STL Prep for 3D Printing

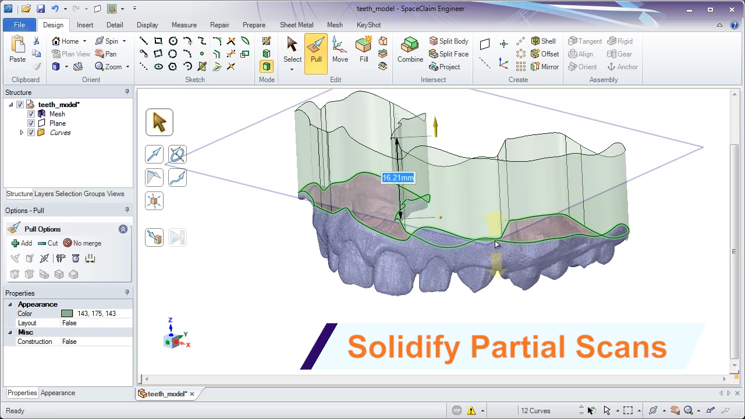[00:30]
it's necessary to create solid data around a partial scan the intuitive tools